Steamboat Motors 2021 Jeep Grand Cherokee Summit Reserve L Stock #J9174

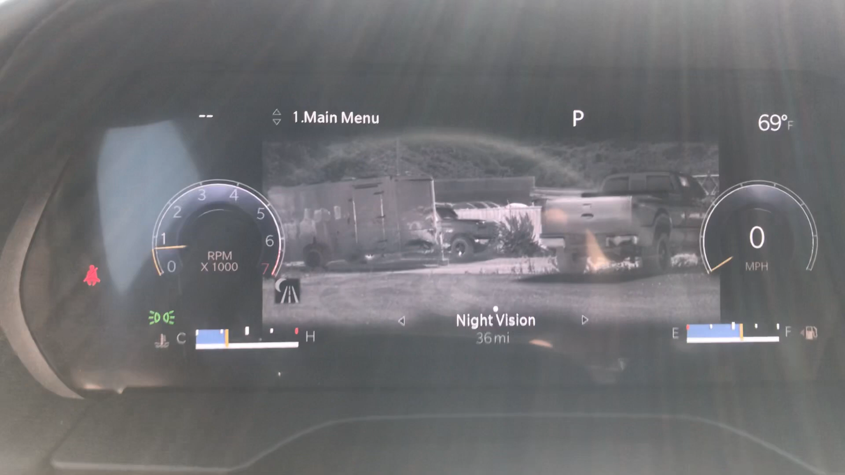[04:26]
So this vehicle will show you
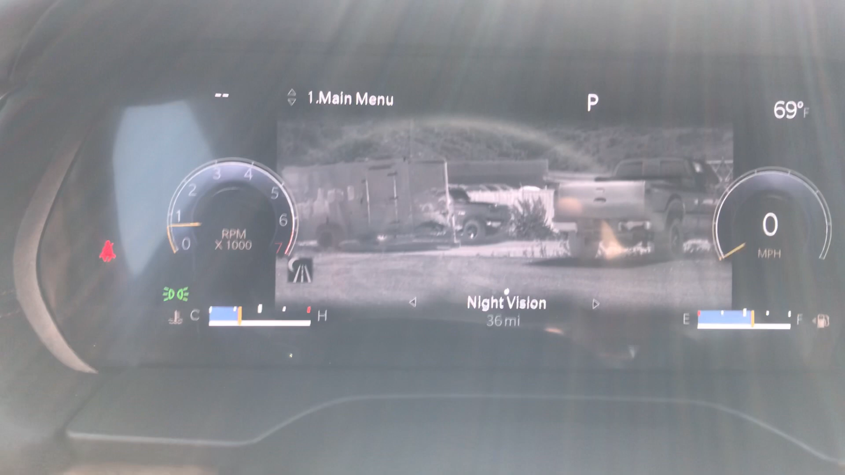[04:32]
heat-sensitive messages from animals,
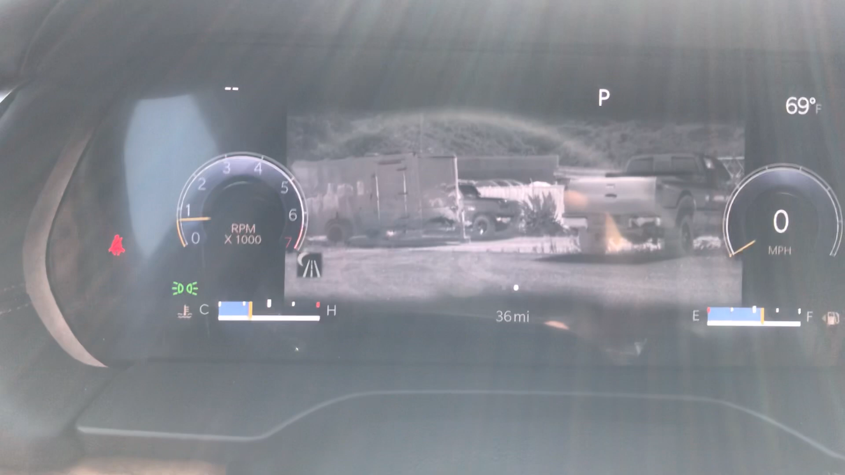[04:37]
vehicles, pedestrians, whatever, way out in the distance.